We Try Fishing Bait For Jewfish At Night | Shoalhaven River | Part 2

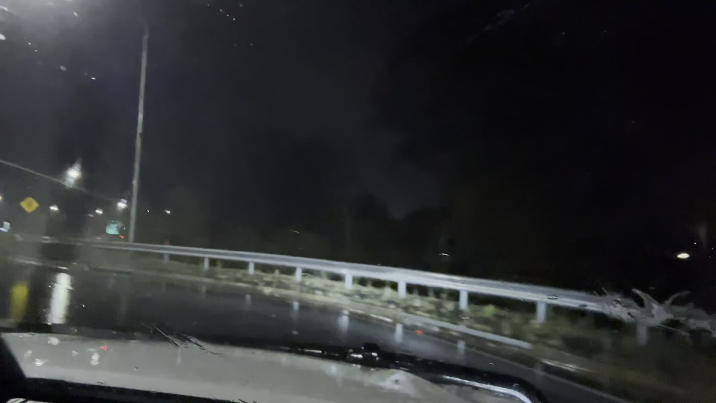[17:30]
Probably see for yourself. This is the aftermath of it. But, yeah. Still not great.